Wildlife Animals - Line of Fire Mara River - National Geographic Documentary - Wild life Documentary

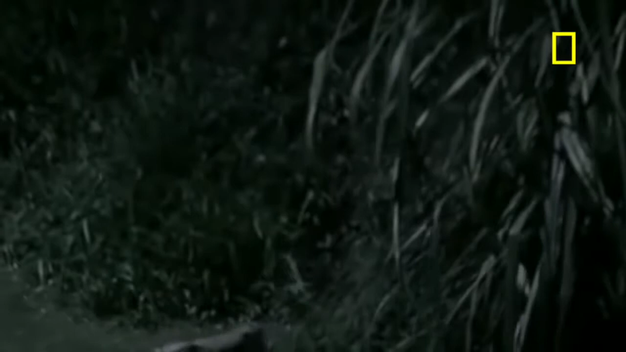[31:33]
To the other crocodiles, they're a tasty morsel.
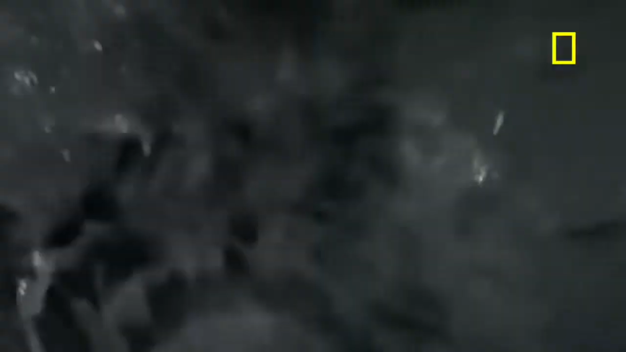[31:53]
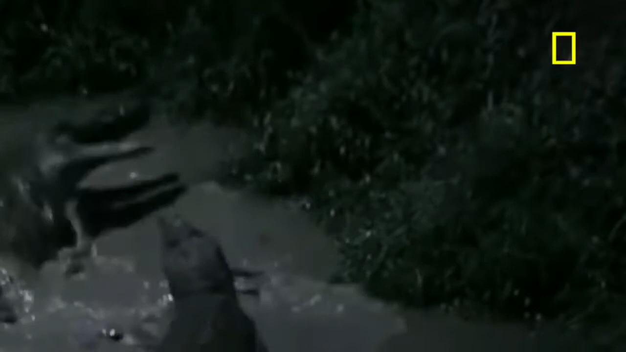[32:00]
It's a harsh introduction to the river. Some of the brood seem to have gone astray. The mother quickly rounds them up.
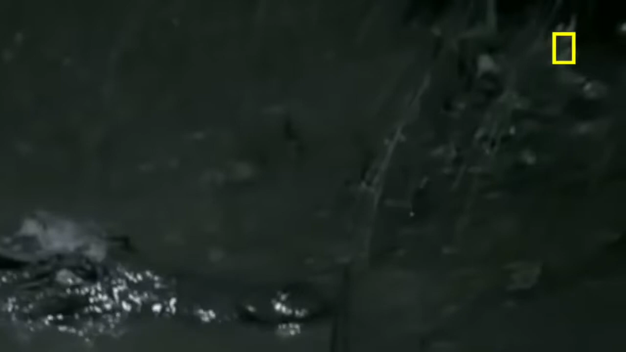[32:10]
She misses some because more of her babies are hatching. And she can't leave them for long.